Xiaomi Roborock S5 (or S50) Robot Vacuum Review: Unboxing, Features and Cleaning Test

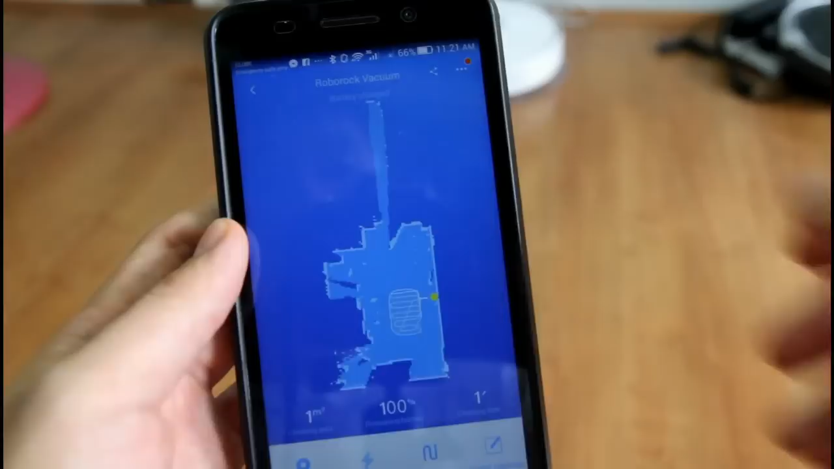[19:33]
The improvements found in the app. And... And the filter here.